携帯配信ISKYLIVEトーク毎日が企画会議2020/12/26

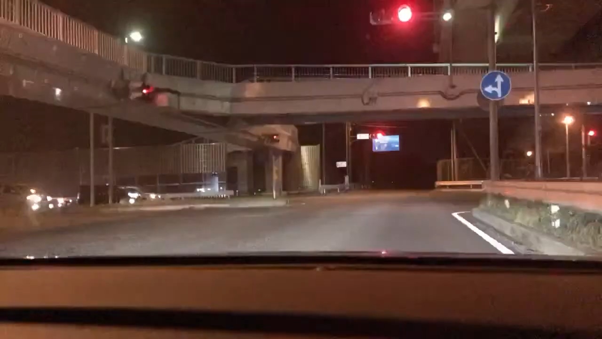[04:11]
なんかブンブン言ってるけど、左側、あれ信号は守るんだね、